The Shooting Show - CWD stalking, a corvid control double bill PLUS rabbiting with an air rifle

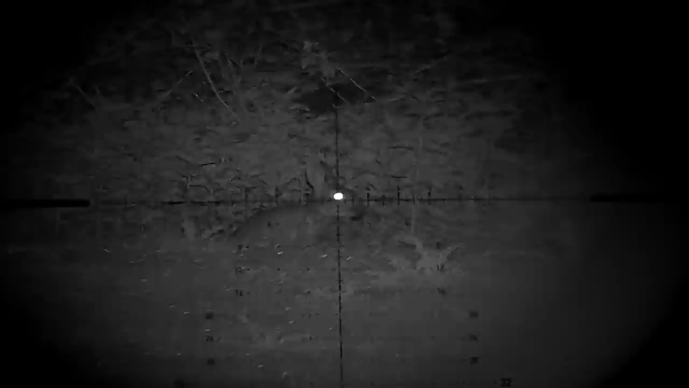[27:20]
well that was three just from this little tree line here all in about 20 yards of each other I saw a couple
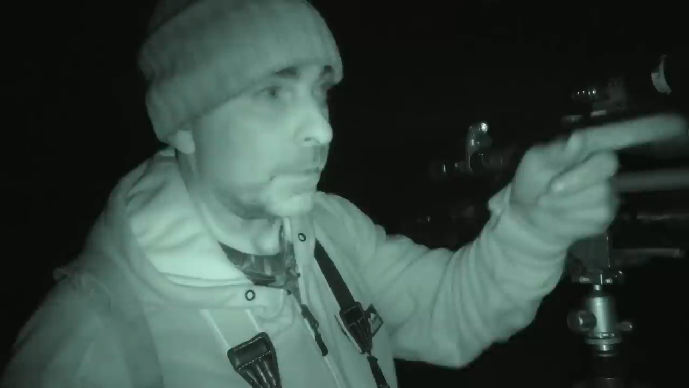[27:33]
just here as I walked up and I stopped on the tree just there to rest my back airborne to give me a bit more extra support and knocked those two over and then another one poked his head up and just hopped out over there I got that as well so yeah happy with that looks like it's only just a small field so um I was quite surprised actually they hung around after the first sort of couple of shots but they're obviously not used to being being
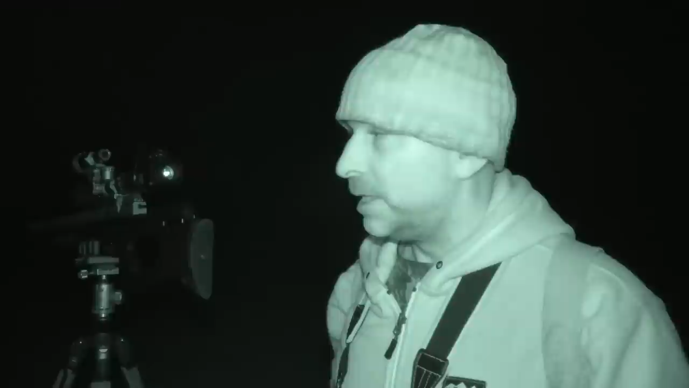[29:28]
but any fox that comes into the lambing field is just a recipe for disaster so
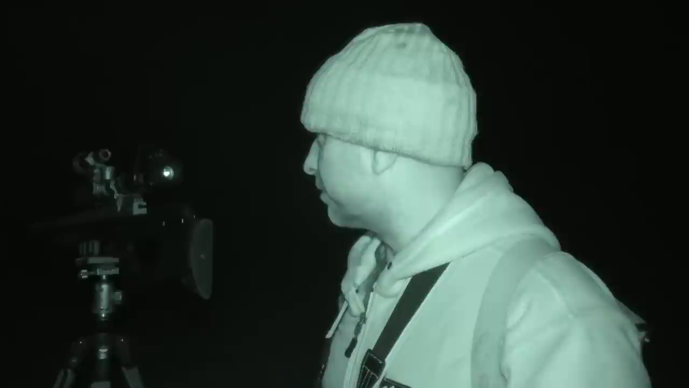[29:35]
he came in he was probably about 70 or 80 metres up the top there which
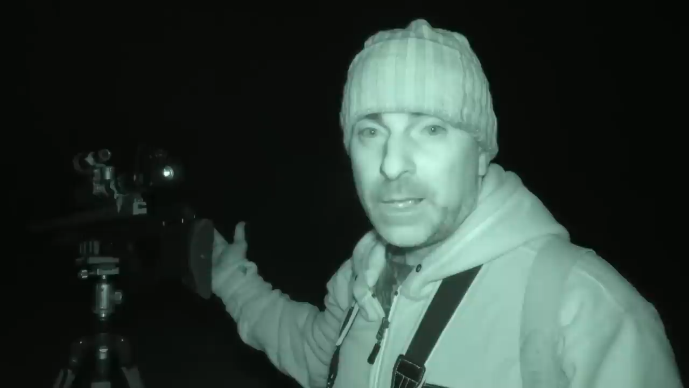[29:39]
is a bit far even for a FAC air rifle so
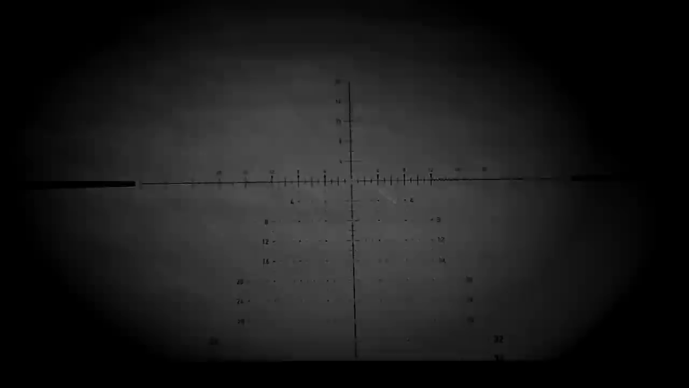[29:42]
I gave it a squeak and he come trotting in lovely and he came into 50 metres or just a couple of metres over and he just gave me a perfect opportunity looks slightly sideways and I was
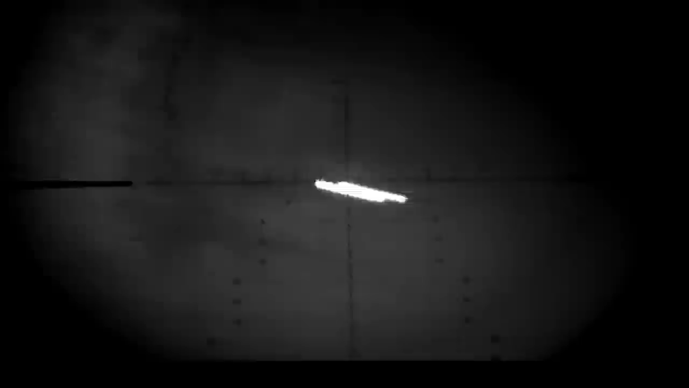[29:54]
able to put the pellet nicely between the eye and the ear there which just switches them off